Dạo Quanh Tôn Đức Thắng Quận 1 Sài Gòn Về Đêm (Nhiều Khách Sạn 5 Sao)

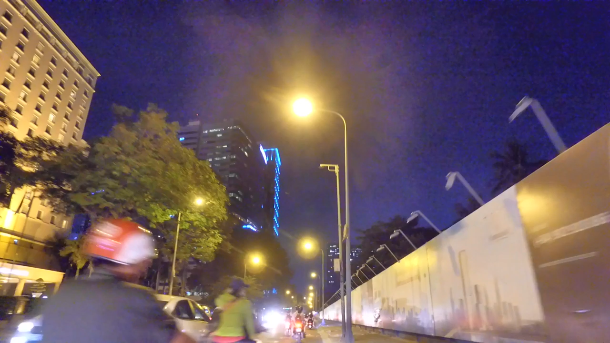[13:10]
xây dựng công trường cầu Thủ Thiêm đó. Ở đây có khách sạn và resort Lotte. Khách sạn Lotte về đêm.
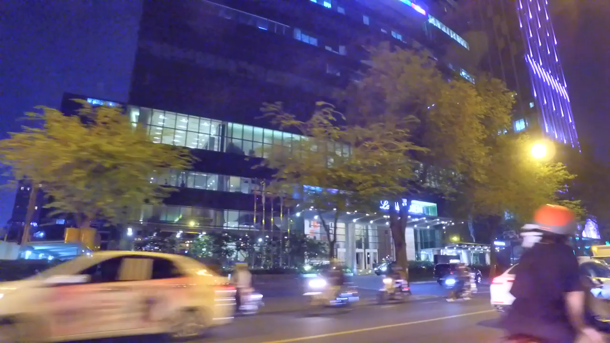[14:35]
Ngay đầu đường Ngô Văn Năm và
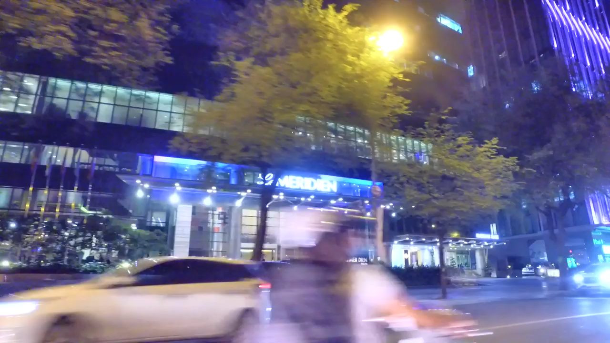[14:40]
Tôn Đức Thắng.
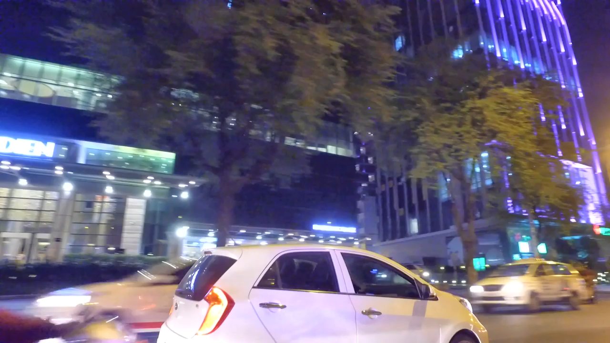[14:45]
Và chúng ta đến đây là một đại công trường,
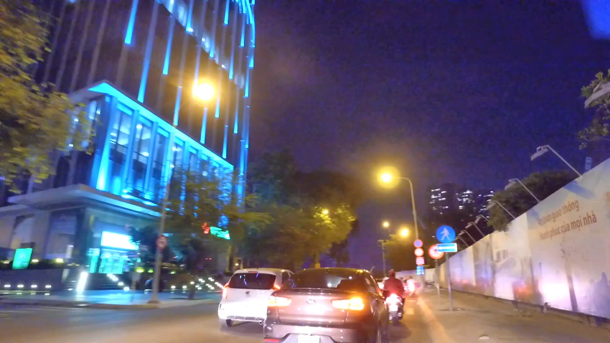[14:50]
rất là nhiều cái bê tông cốt thép ở đây.
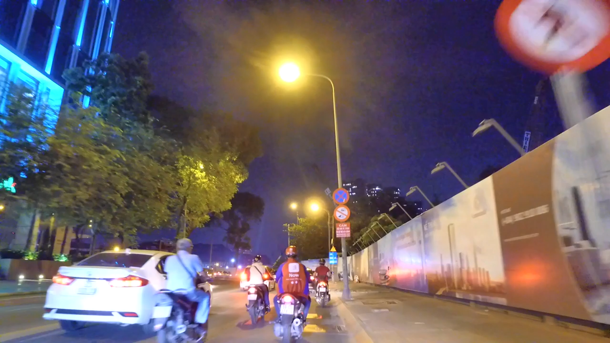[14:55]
Mình nhìn bên cánh phải là một sự trống trải hoàn toàn,
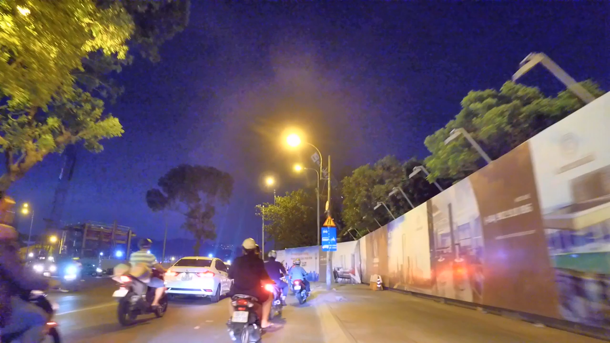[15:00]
và sau này có lẽ là
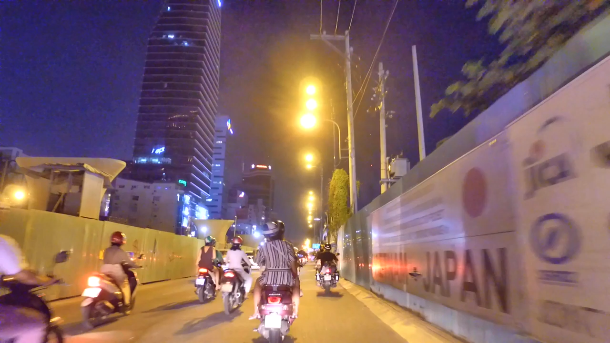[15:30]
Ở đây đang công trường đang thi công, nhìn thấy những cái lô cốt đường xá, ổ gà, ổ voi.
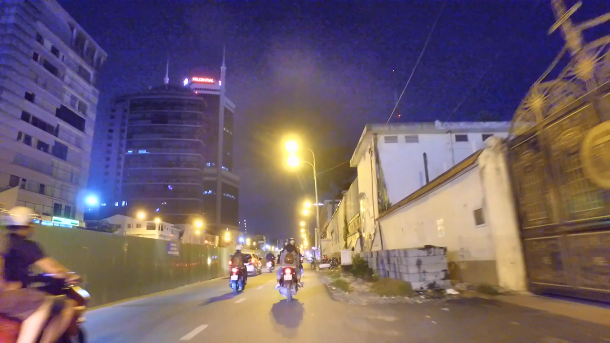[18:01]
Chúng ta vừa đi qua cái nhà thờ Thánh Du Xe.
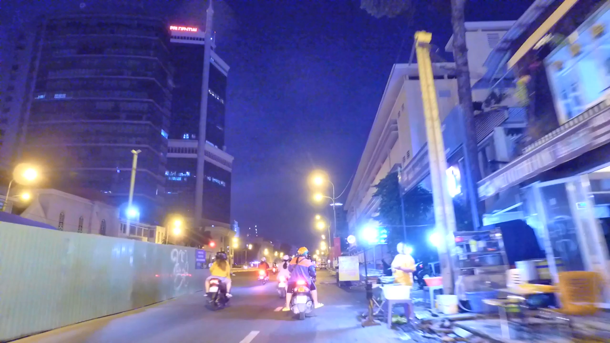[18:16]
Cái đoạn này ngày xưa có rất là nhiều cây
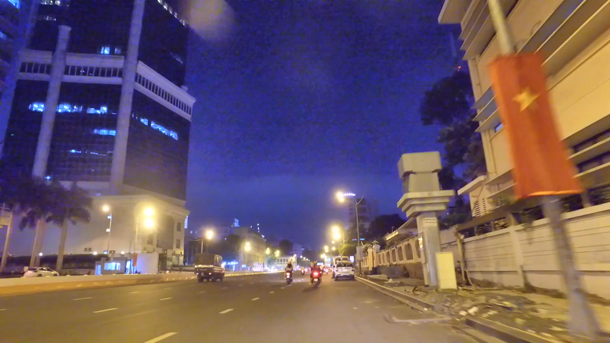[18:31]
cổ thụ, nhưng mà ngày nay thì trống trải đây nè, để đổi lấy cái công trình ngầm ở dưới, tàu ngầm của tuyến metro, tàu điện ngầm.